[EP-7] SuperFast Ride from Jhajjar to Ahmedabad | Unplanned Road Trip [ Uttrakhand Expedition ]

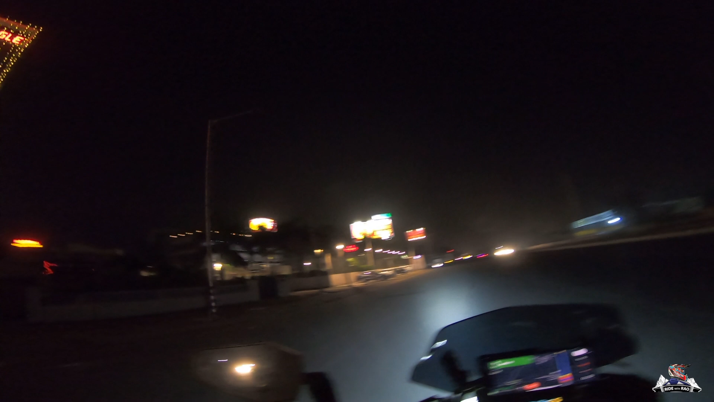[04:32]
So I'll stop here for a breakfast now. I guess ये अभी तो खुला भी नहीं होगा।
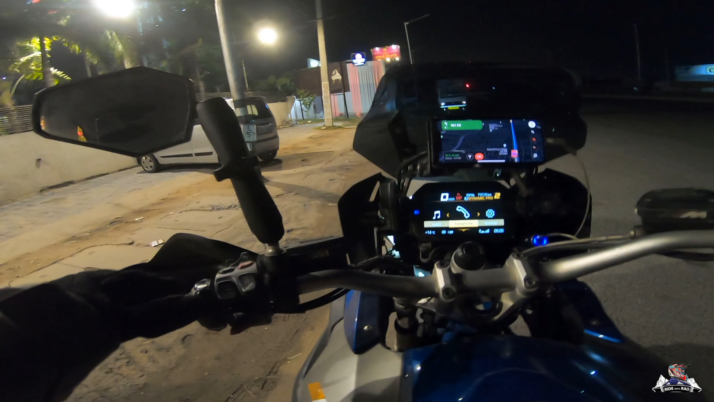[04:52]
So अभी टाइम हुआ है 6:36 और टैंक का अपना रिजर्व लग गया है।